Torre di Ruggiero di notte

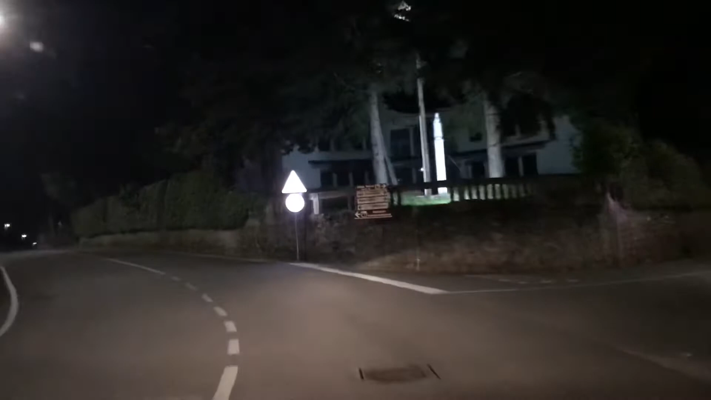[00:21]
ruggiero la gente così solare anche di notte ti fa sentire come a casa quindi invito tutti a venire in questo meraviglioso borgo di torre di ruggiero quest'ora sono tutti a casa giornata invernale fa freddo ma l'importante è venire in questi posti valorizziamo le serie calabre valorizziamo questi paesi hanno bisogno di tante altre persone accoglienti come vedete a torre ruggiero hanno messo il limite di velocità vedete
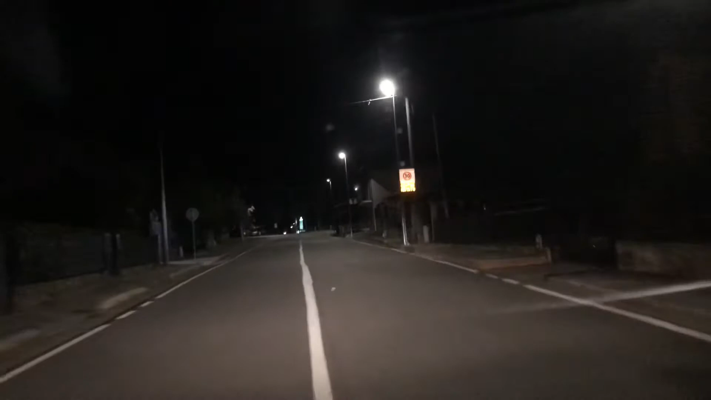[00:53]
una specie di cartello che ci segnala di rallentare nel centro abitato perché se non qualora dovesse passare forte magari disturberebbe le persone che ci dormono sulla nostra sinistra il meraviglioso santuario di questa meravigliosa festa